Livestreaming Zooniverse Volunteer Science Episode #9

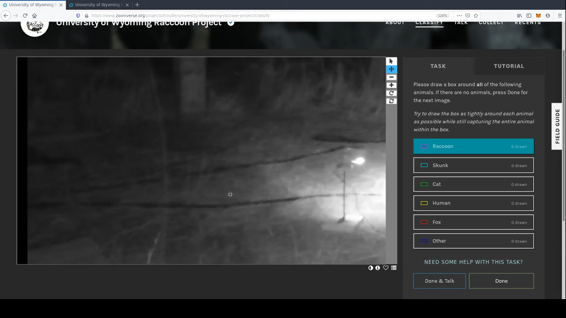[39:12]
um don't know that is and nothing there there's a raccoon
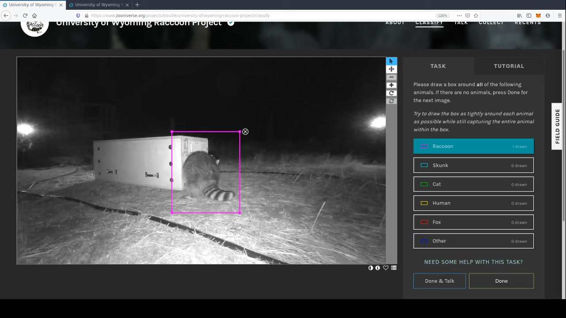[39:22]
just bring that down a bit there we go nothing else done oh this seems to be another angle these cameras are absolutely terrible and actually they're not just terrible why i think the lights are just what's running because you gather this lens flare
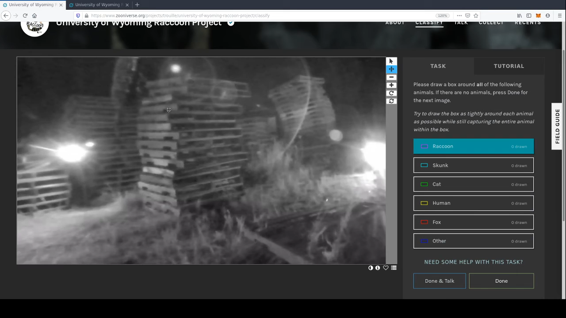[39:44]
like why would you put lights there like it does just it just
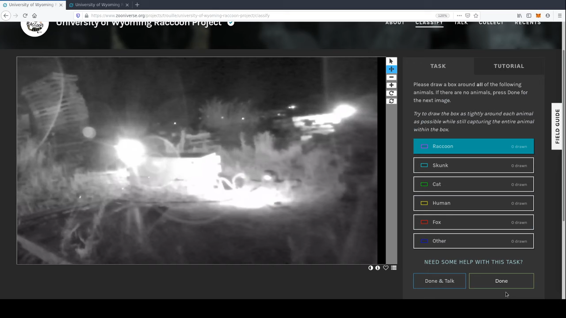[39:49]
doesn't seem like and these are nocturnal as well why would you oh well my music stopped give me one sec there's a raccoon
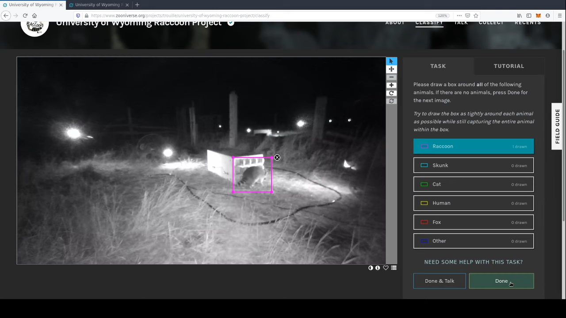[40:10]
done this seems pretty easy just flip through them whoa ufo just identify with other
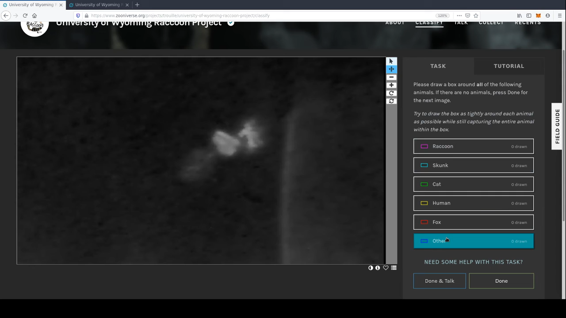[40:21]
yeah that's a satellite for sure look at that thing
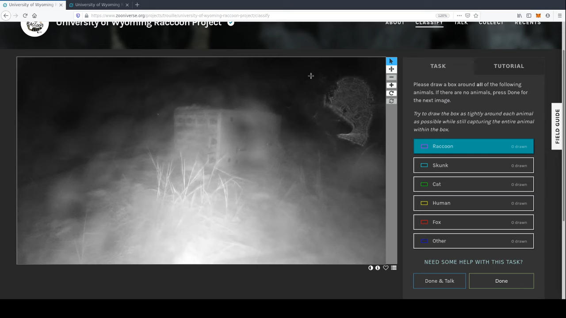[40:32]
pardon me what is this looks like a bacteria anyway there's nothing there nothing jeez this is boring why would you be watching me do this go do something else in your life why don't you go do some zooniverse oh
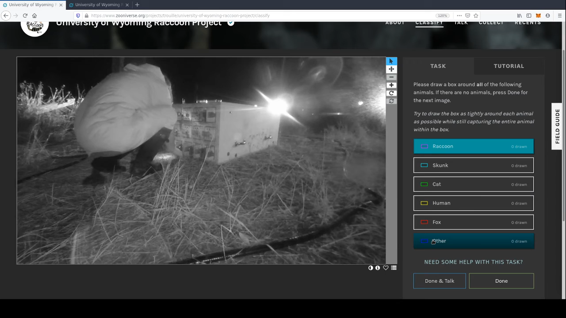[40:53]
well that was a big raccoon that would have been a big raccoon all right uh that's a human honestly i think i'm seeing more humans than raccoons in this oh hold on look there you go there's two raccoons one and two
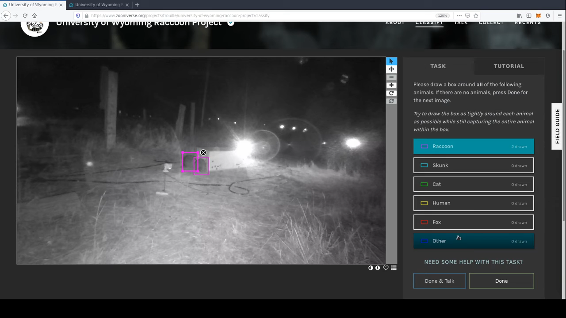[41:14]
and done nothing there
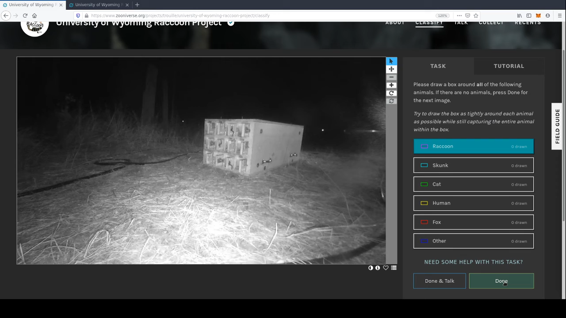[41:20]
okay um i think that's a fox based on the tail because skunks don't don't have that sort of tail let's let's say yeah because look skunks skunks have like a bushy tail sort of like a thing on it but
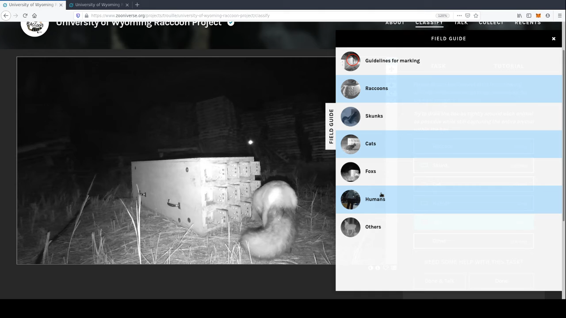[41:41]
yeah that's a fox let's go with that